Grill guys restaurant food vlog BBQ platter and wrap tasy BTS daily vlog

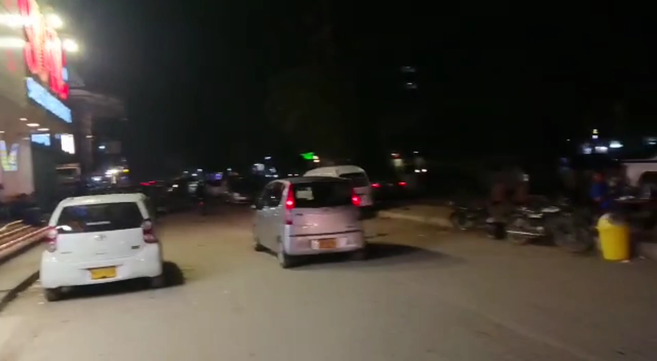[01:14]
और आप ये देखें, ये जो रास्ता है ये पीपल्स चौरंगी की तरफ जा रहा है और ये फाइव स्टार चौरंगी की तरफ।